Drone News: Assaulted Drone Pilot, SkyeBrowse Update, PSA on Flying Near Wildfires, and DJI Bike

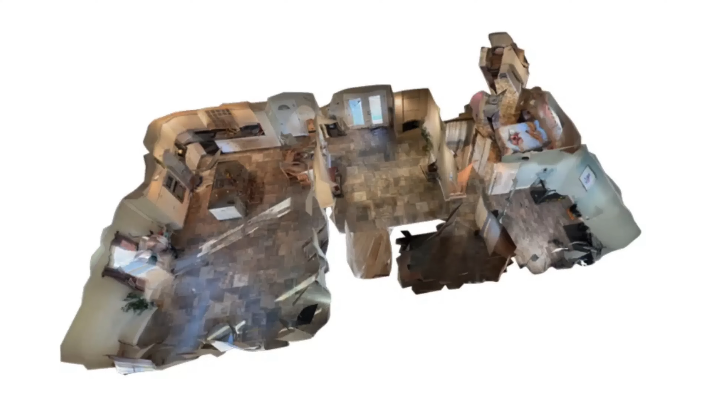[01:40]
The update includes a 40% boost in loading speeds and then improved interior mapping capabilities.
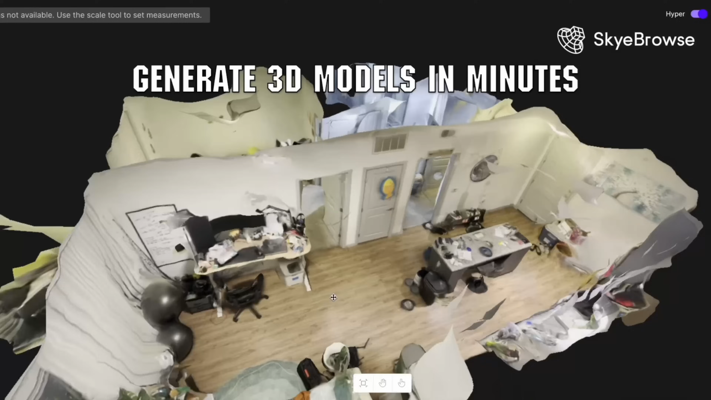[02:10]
and emergency services, by making 3D models way more efficient and accessible than using a lot of different photos.